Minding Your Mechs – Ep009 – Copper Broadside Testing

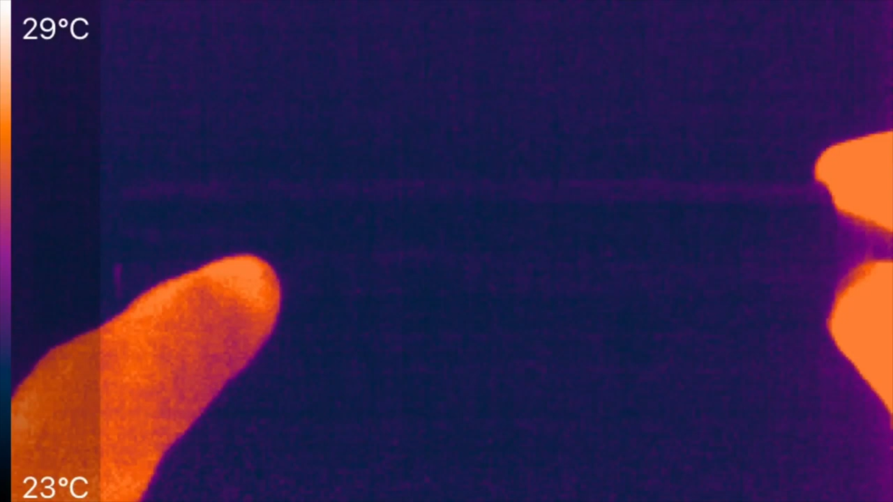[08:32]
On screen: scale top 29°C, scale bottom 23°C
and you always end up reading the temperature too low, the temperature on the left-hand side of your screen, running now from 23 to 29C, is probably 2 degrees C too low, because of the tape being a slight insulator, but we don't care about what the actual temperature is, what we care about is, where is the heating, is it down by the button, does it come up, excuse me, top here, you won't see heating in the atomizer here, because there's no coil, and you can start to see, just a little bit, you know, if I leave my fingers here, there we go, just a little bit of impression, how sensitive this can be, I do want to mention, I forgot to earlier, that all the mechs now are getting a hot soapy water, toothbrush cleaning,
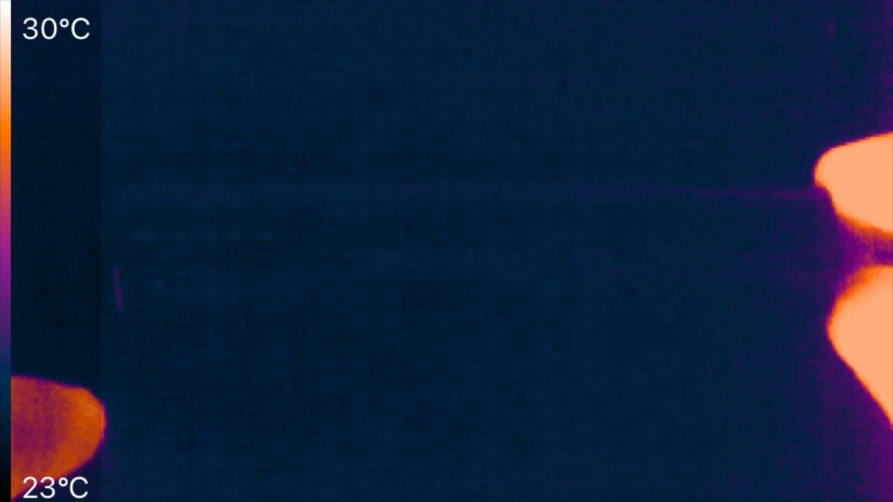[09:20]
On screen: scale top 30°C, scale bottom 23°C
and a dip in isopropyl alcohol to dry it off, and then a blow dryer afterwards, just to get absolutely as clean as possible for all the voltage drop tests and stuff. Now the temperature you're going to see here are not the temperatures that are typical when you're using it while vaping,
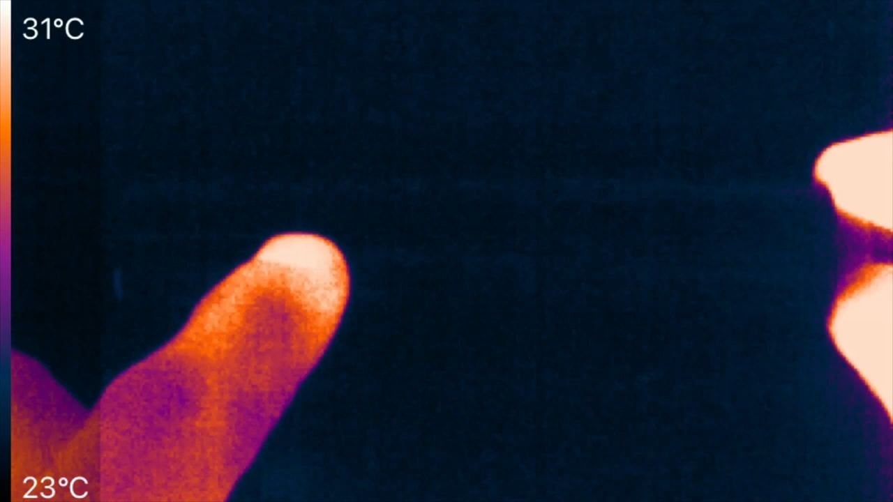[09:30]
On screen: scale top 31°C, scale bottom 23°C
this is going to be 30 amps continuous, we're just doing this to see where the heating starts, down here, evenly through it, how evenly does the heat get pulled up, are there hot spots anywhere in the mech,
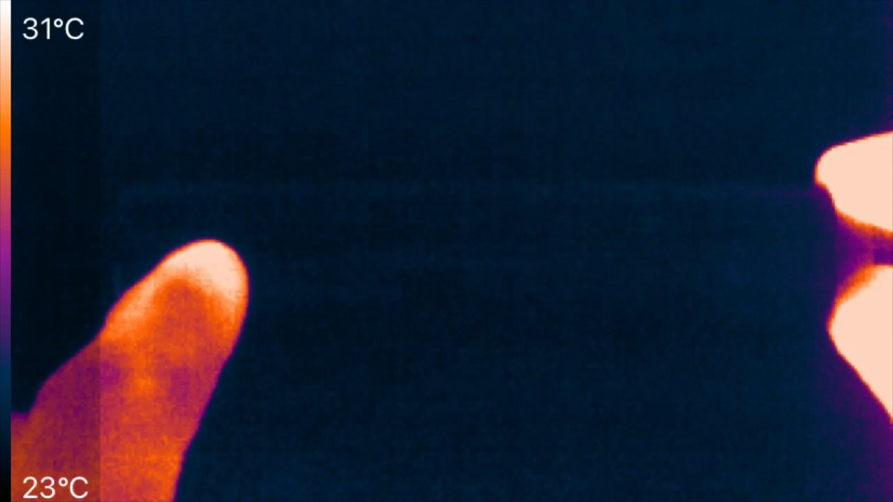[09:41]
On screen: scale top 31°C, scale bottom 23°C
that's it, you have to chain vape like a maniac to get some of the temperatures that you're seeing here, and let's start the testing now, 30 amps continuous is going into the mech, now being copper, there's only one watt, two watts heat or something, so this can take a few seconds to happen.
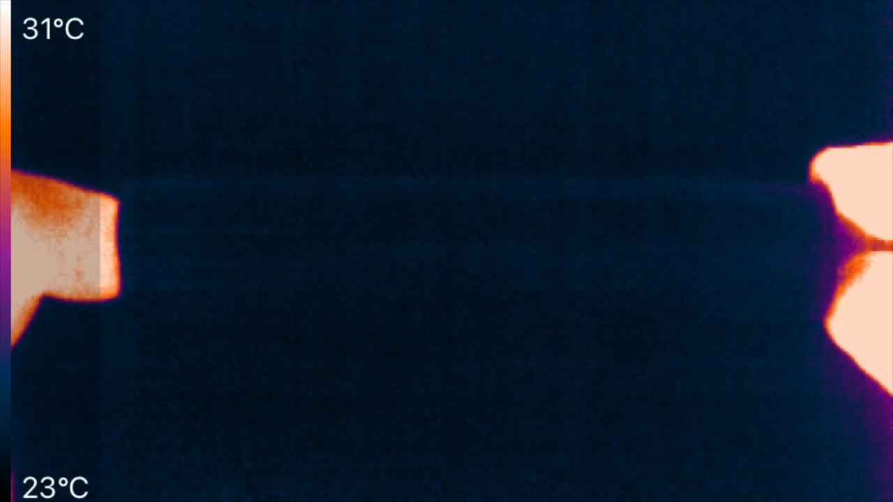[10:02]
On screen: scale top 31°C, scale bottom 23°C
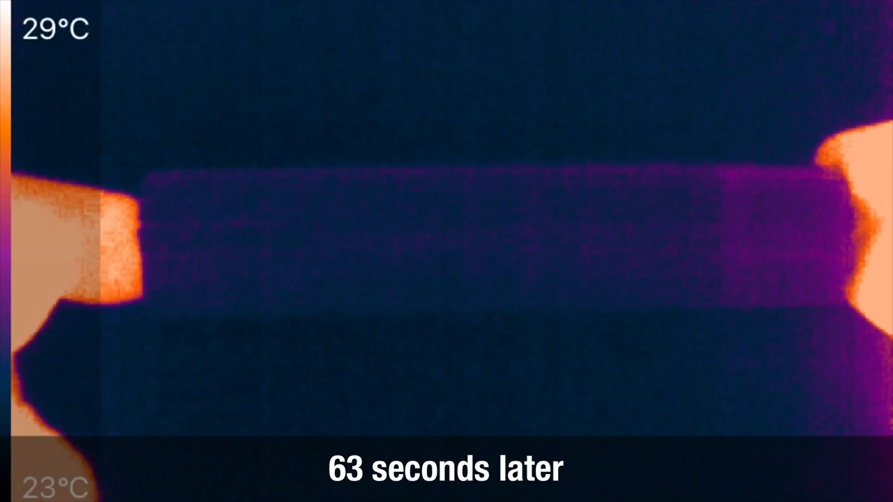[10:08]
On screen: scale top 29°C, scale bottom 23°C
Okay, a long time later, you can start to see that there's just the tiniest bit of heating, like one to two degrees, you can see my fingers on the right are actually heating up the atomizer, and that's starting to travel down into the mod now, more than any kind of internal heating. Now, that can be for two reasons, one, it's creating very little heat, or number two, any heat that's created can't make it to the outside, but considering how low its voltage drop numbers were, I'm much more inclined to believe there's just very little heat being created, and I see it's my finger heat that's heating up the right hand side of the mod.
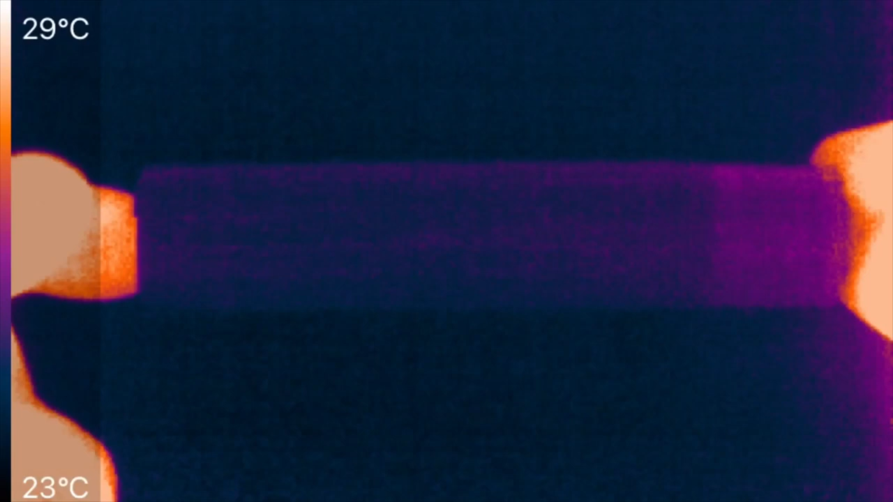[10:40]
On screen: scale top 29°C, scale bottom 23°C
Here on the left hand side, where the button is, there's just no heat reaching the outside. Now, what I don't know is, and what I'll peel it apart, to feel the button if it's hot on the inside. Okay, that's a very long test of the heating on this,
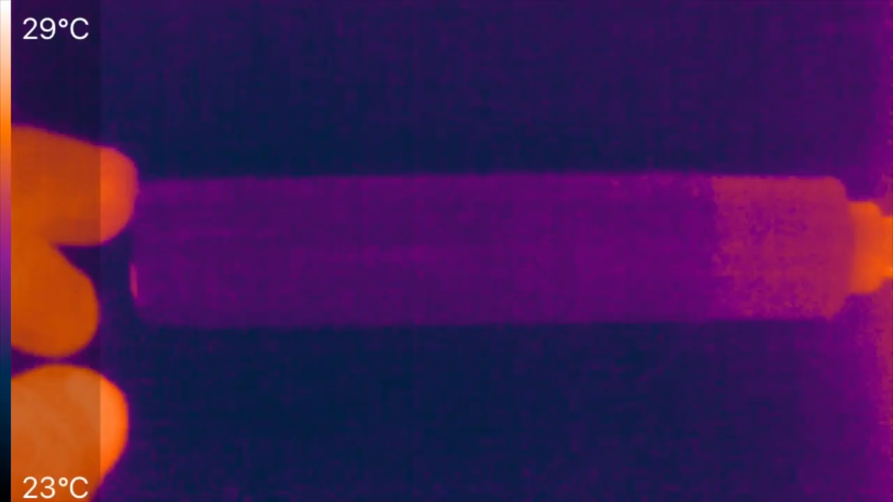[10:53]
On screen: scale top 29°C, scale bottom 23°C
and let's take a quick look.
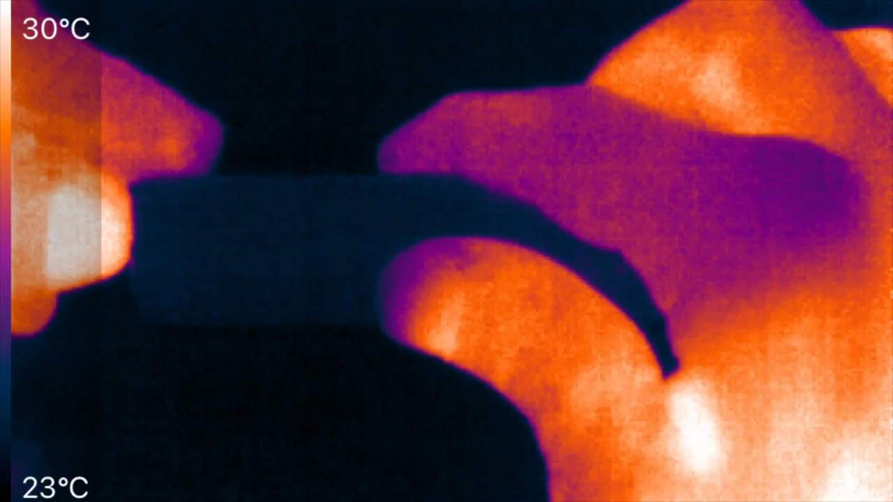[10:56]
On screen: scale top 30°C, scale bottom 23°C
If I peel off the tape,
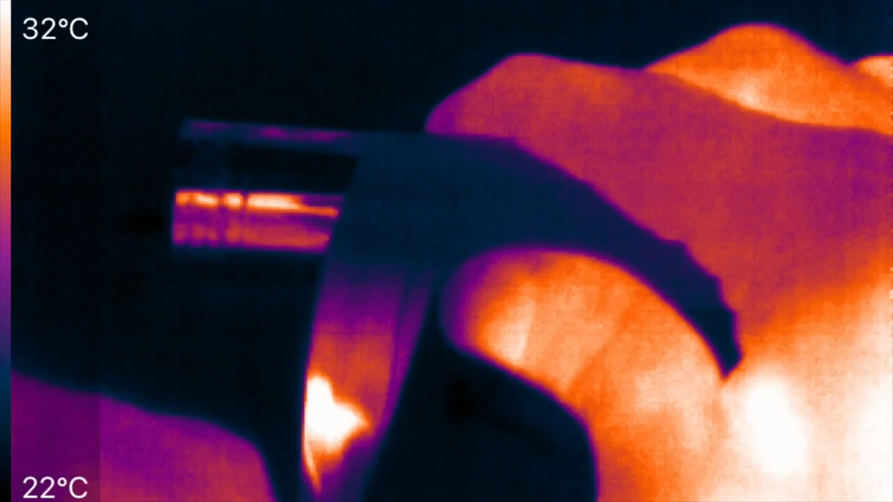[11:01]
On screen: scale top 32°C, scale bottom 22°C
you can start to see some of the problems now in measuring bare metal.
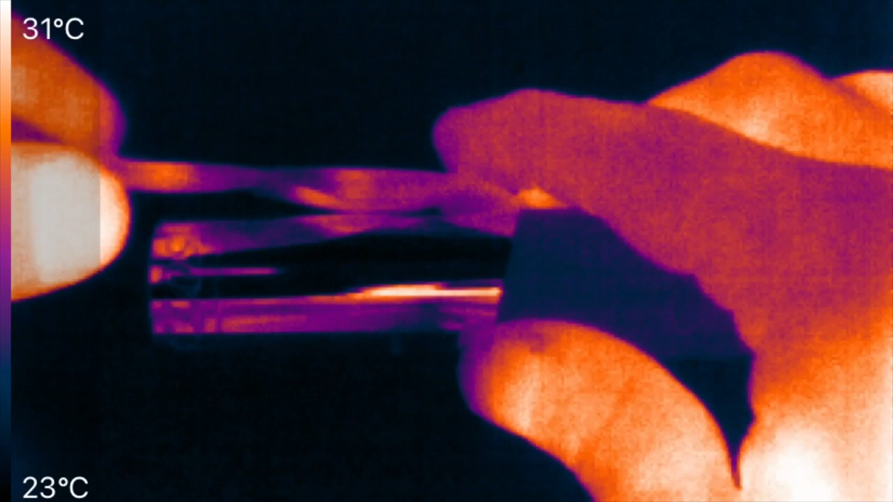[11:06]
On screen: scale top 31°C, scale bottom 23°C
You see the tape is hot, and it shows you the heat, but what you see here are reflections.
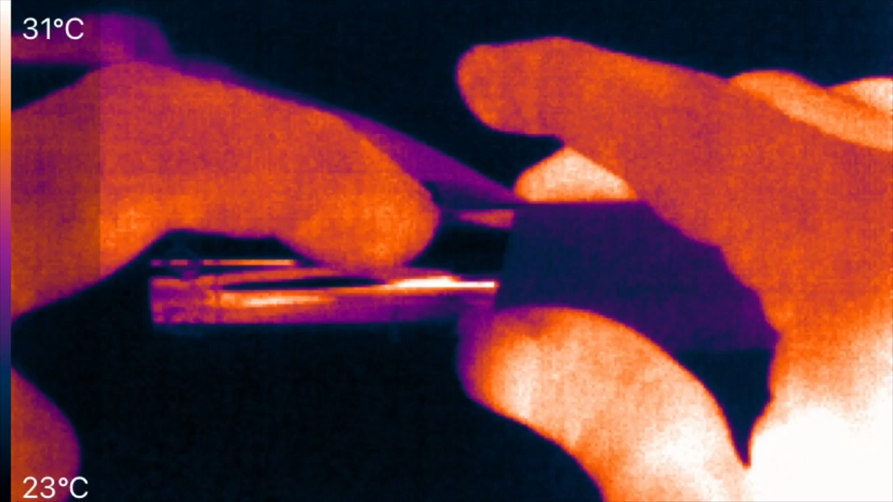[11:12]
On screen: scale top 31°C, scale bottom 23°C
The dark is a cool top.
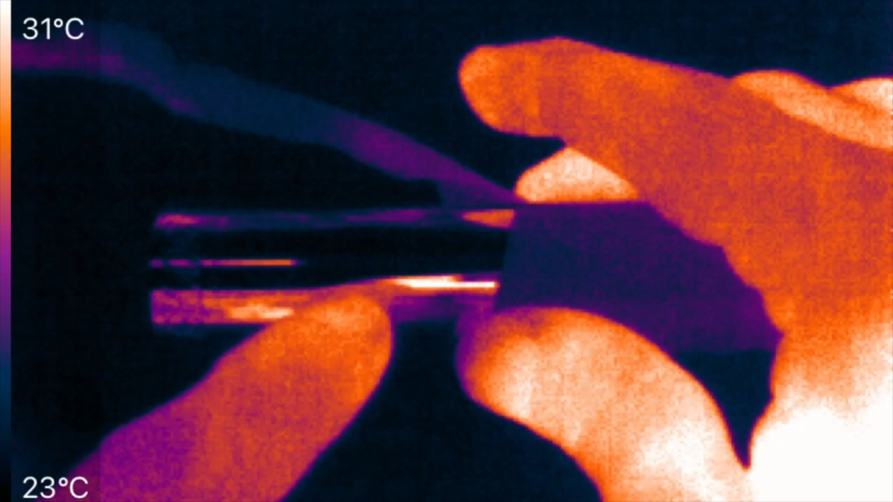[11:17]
On screen: scale top 31°C, scale bottom 23°C
The bright lights here, that's light sources and other stuff in the room.
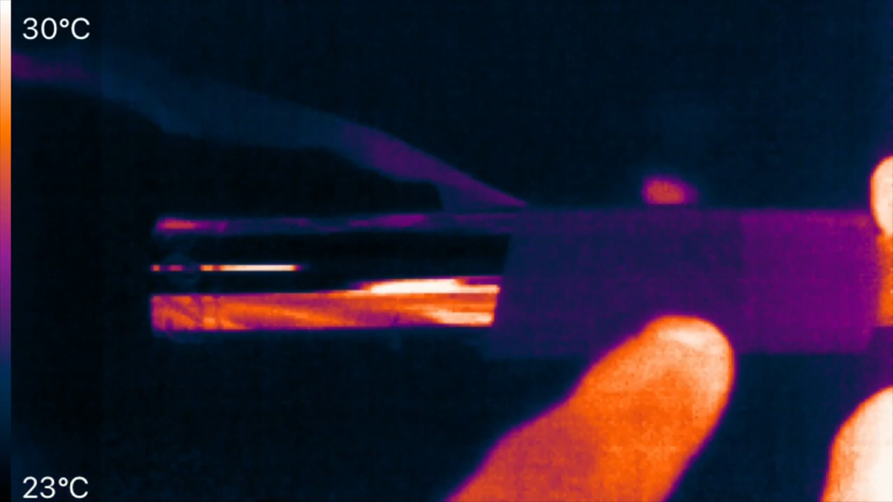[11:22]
On screen: scale top 30°C, scale bottom 23°C
So there's a real problem in measuring metal, but if you put the tape on, like it's still over here, it shows you a nice, actually the temperature of the metal itself.
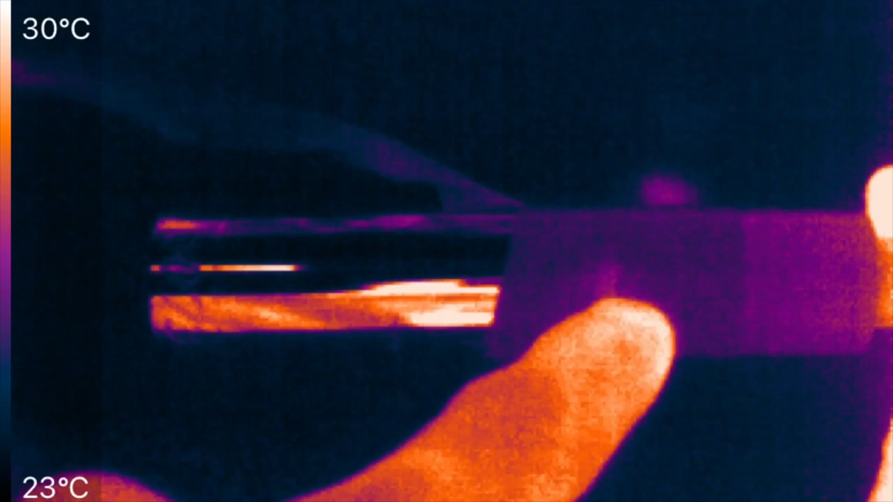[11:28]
On screen: scale top 30°C, scale bottom 23°C
Here you just see the temperature of the reflections.
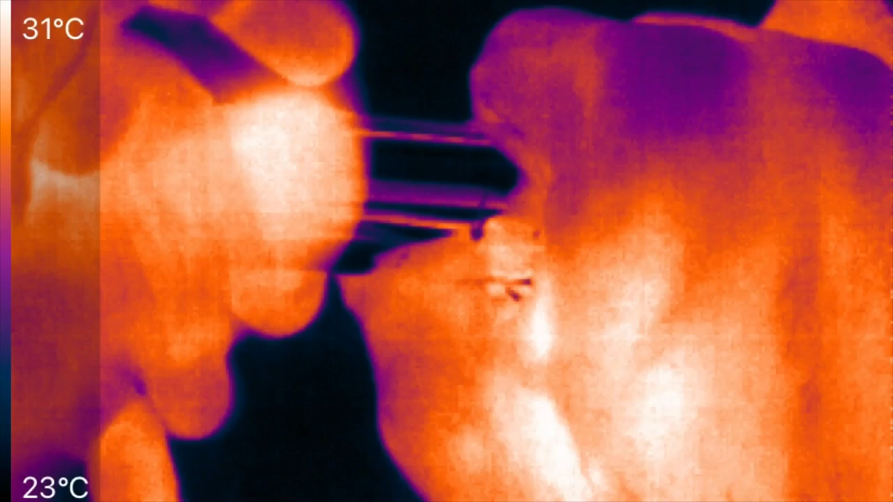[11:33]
On screen: scale top 31°C, scale bottom 23°C
And, let me just see if anything is warm in here.
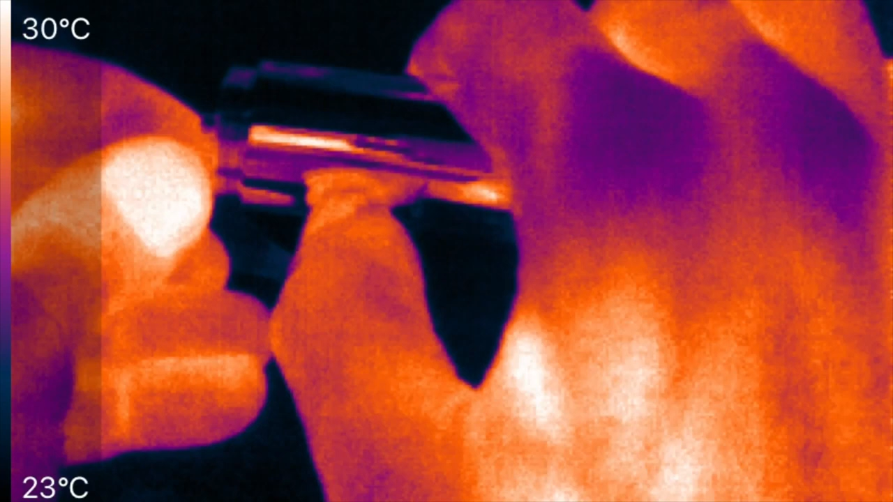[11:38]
On screen: scale top 30°C, scale bottom 23°C
No, this is all cool. So this is an incredibly cool running mod. It's great to see. Certainly no hot spots up at the top or at the bottom. I was rotating it a little bit while firing, and that's it for today. Thank you for...